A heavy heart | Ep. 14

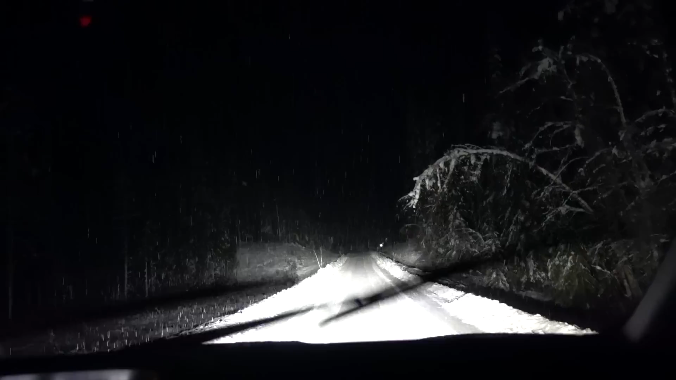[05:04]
Doesn't seem like there are any cars here, so probably they are not working on this yet.
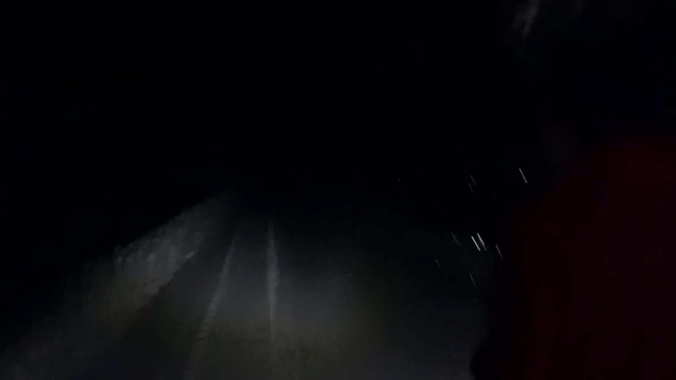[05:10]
We need to be careful because the cable had fallen on the ground.